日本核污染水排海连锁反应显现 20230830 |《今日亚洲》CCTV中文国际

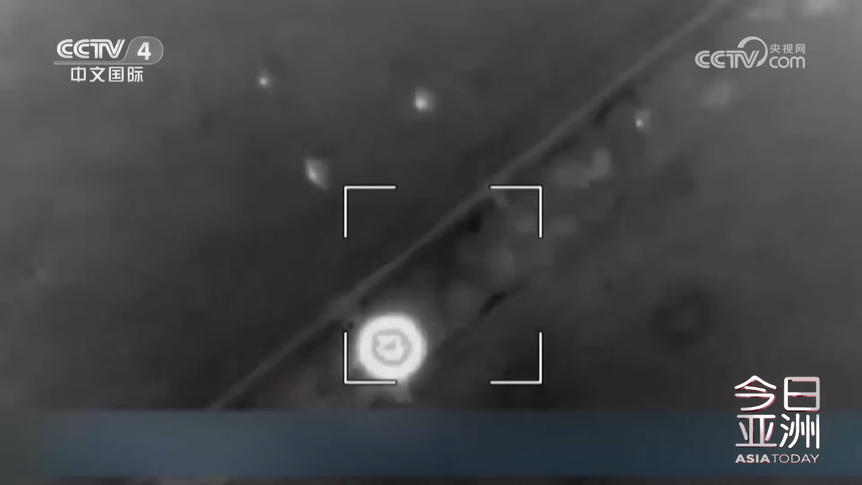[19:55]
俄空降兵正在打击乌军阵地无人机操作员对炮兵火力进行校正